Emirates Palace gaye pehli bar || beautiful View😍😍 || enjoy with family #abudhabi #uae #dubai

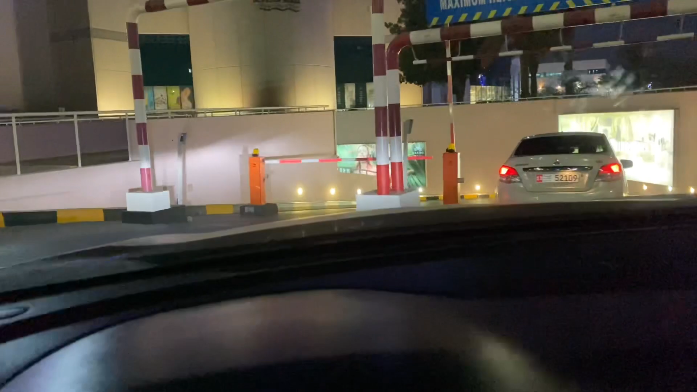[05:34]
तो फाइनली गाइस पार्किंग यहीं से एंट्रेंस। वेलकम टू मरीना मॉल।